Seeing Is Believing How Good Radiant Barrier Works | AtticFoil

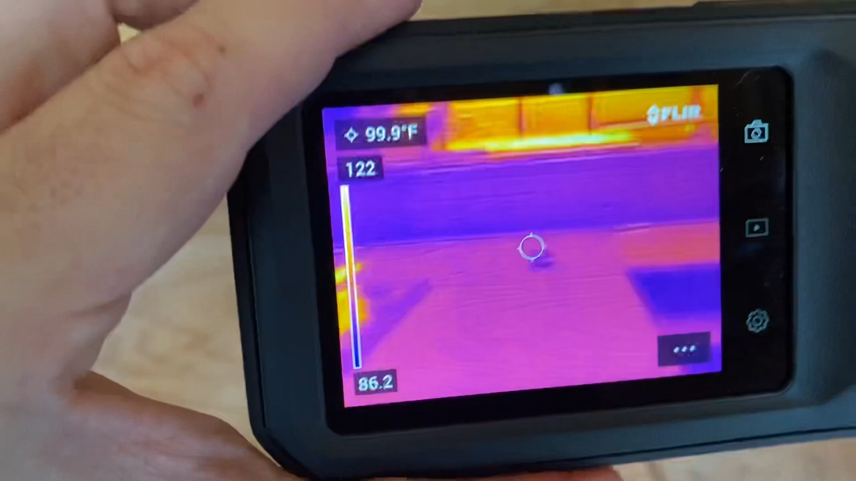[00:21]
On screen: spot 99.9°F
I've got a FLIR imaging camera here that shows the heat signature and you can see by far
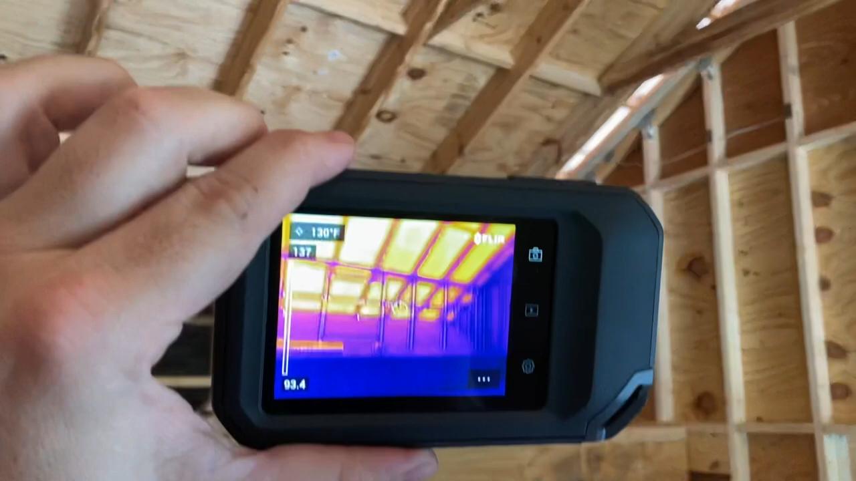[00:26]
On screen: spot 130°F
the hottest part of this room is this ceiling.
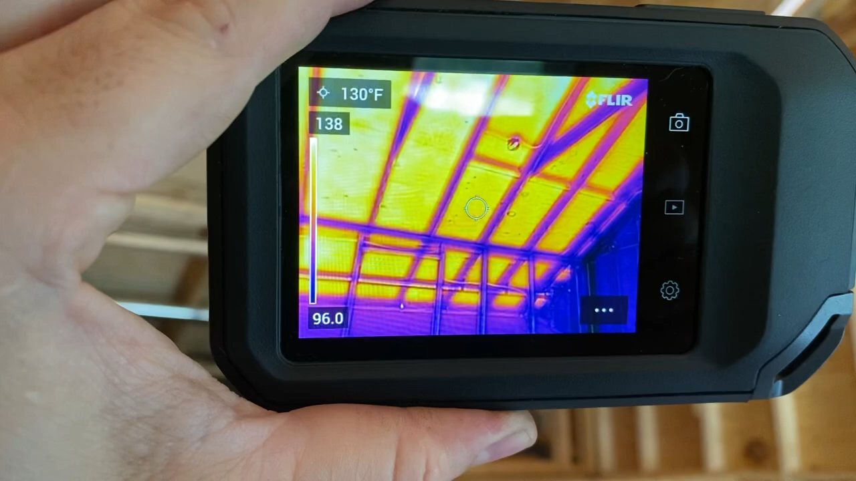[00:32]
On screen: spot 130°F
If we come in closer, the hottest parts are the orangish yellow color and the coolest parts are the purple color. So you can see here on the left side, there's a spectrum grid. The hottest part in frame on the camera is 137 degrees. The coolest is 94. Let's look at this section here. So if we bring the camera up, look at how much cooler that spot is with the Radiant Barrier.
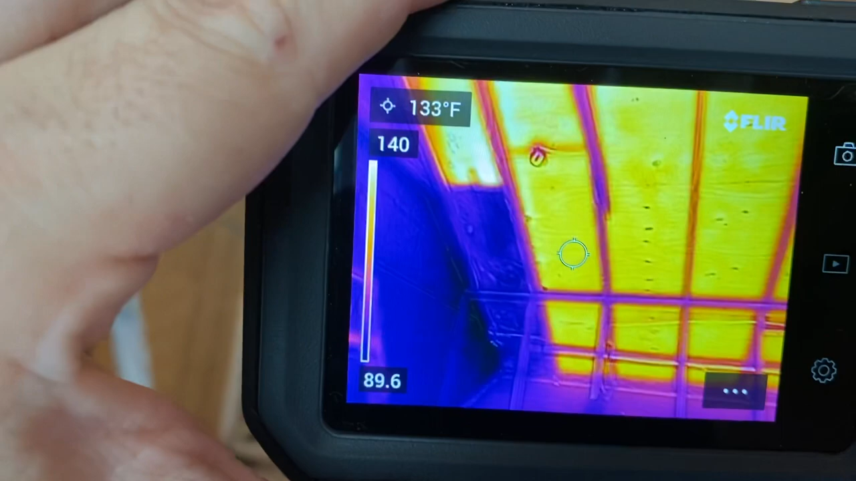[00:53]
On screen: spot 133°F
95 point, 95, 96 degrees on the Radiant Barrier, you can see my cursor there in the middle of the camera, of the FLIR camera.
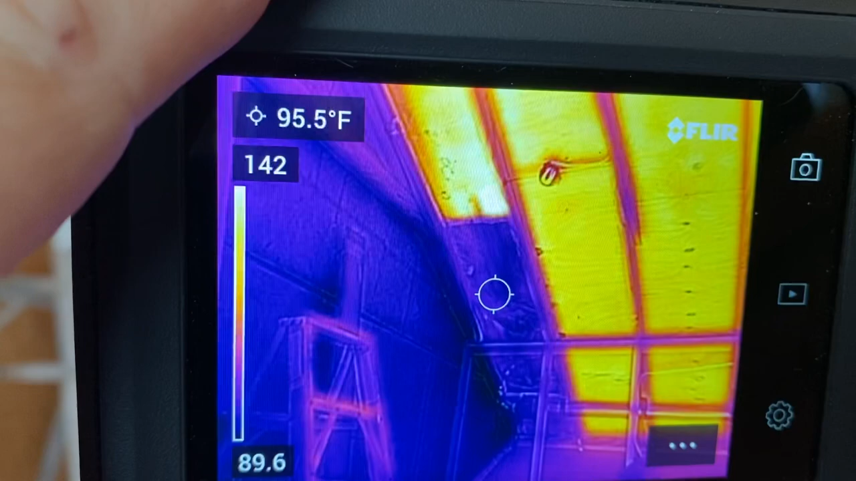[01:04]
On screen: spot 95.5°F
If I move it over, 134 degrees here, 134 degrees, 97.7 as we move it around,
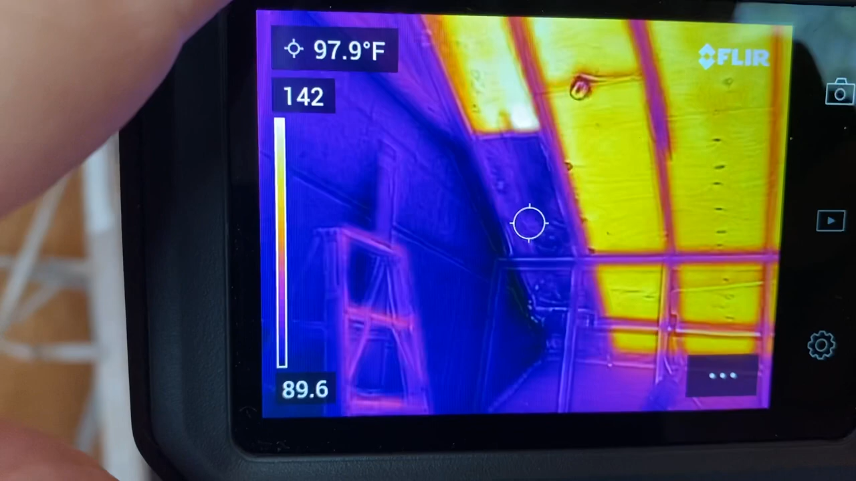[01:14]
On screen: spot 97.9°F
94.6, a 40 degree difference almost.
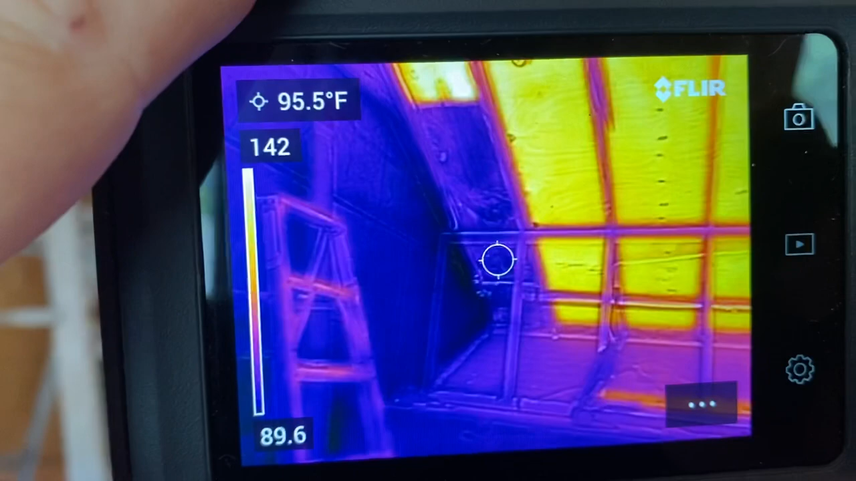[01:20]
On screen: spot 95.5°F
Look at that. Unbelievable.